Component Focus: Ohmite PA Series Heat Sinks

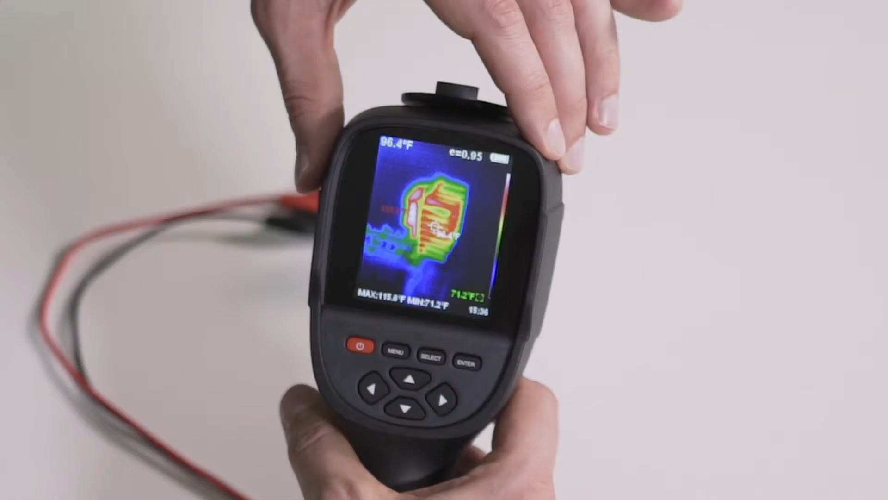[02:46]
and you can see how right where it's connected is the warmest,
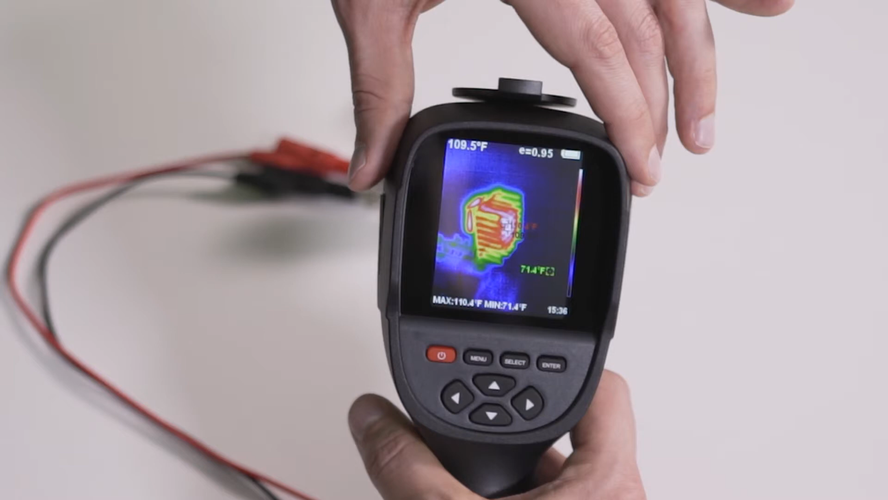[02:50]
On screen: spot 109.5°F, max 110.4°F, min 71.4°F
yet it's moving out across the whole structure so that it's increasing the surface area.
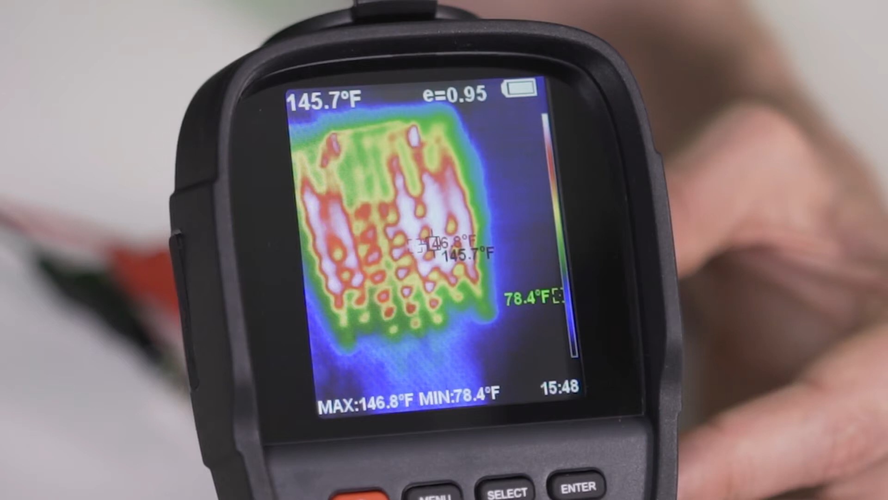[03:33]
On screen: spot 145.7°F, max 146.8°F, min 78.4°F
it drops down and it gets down to about the mid-120s. But most of it is about 135 to 145 degrees Fahrenheit. So this shows how it's taking the heat from the resistor and goes out into that one little specific place that the resistor is touching it, and spreading it out, not only among the plate in the back, but also out on the pins.